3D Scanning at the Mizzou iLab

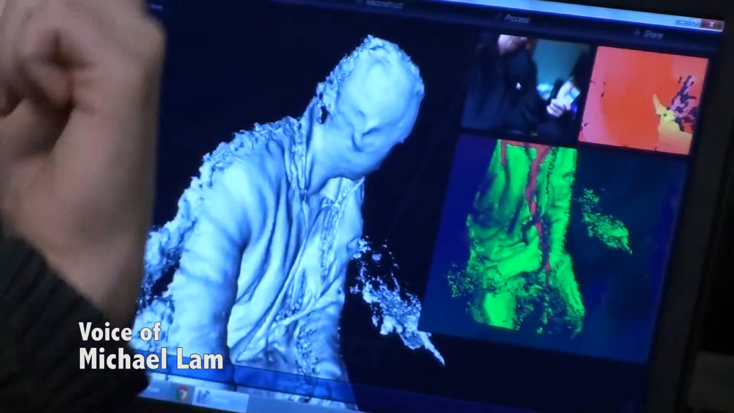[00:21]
So right now it's just bouncing light off of him and seeing anything in green will appear,
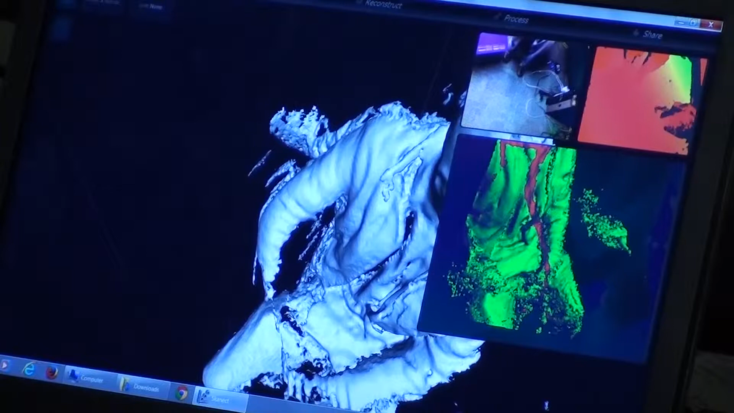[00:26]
anything in red I think is red and blue or bad, right?
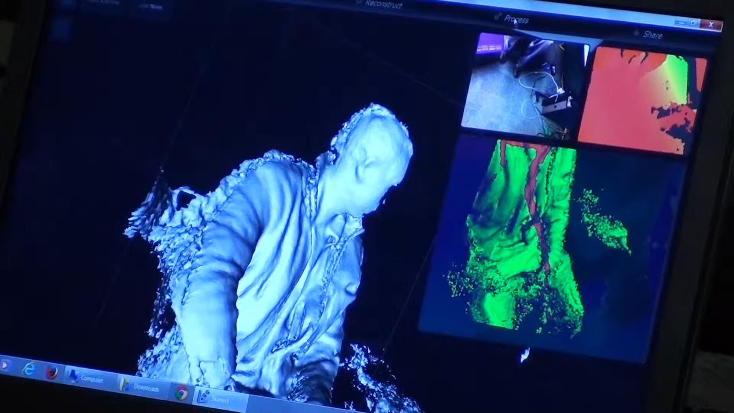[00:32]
But if it moves the whole thing kind of,
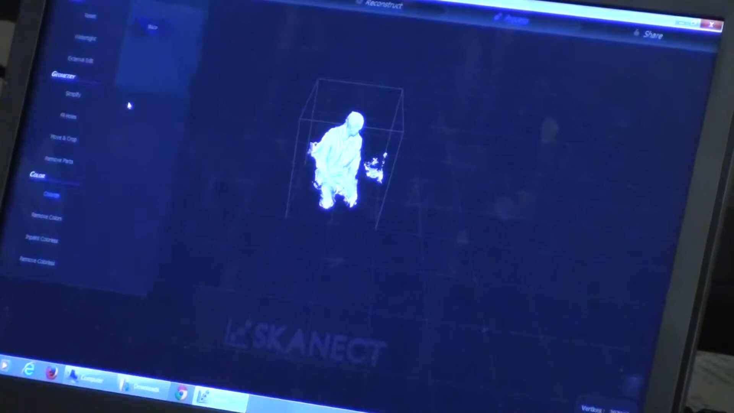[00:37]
it looks really bad right now but once it goes back into the computer, it cleans itself up.